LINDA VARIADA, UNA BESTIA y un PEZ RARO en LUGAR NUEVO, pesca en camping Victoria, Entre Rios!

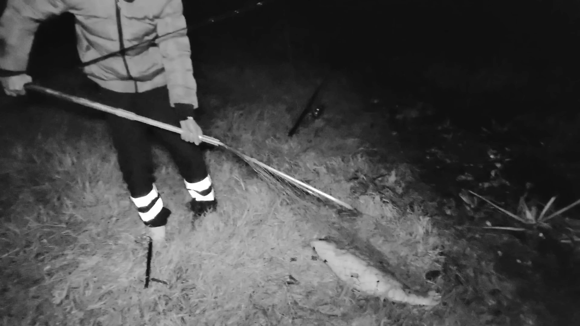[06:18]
Antonio mirá lo que esta debe tener unos 10 kilos vamos a pesarla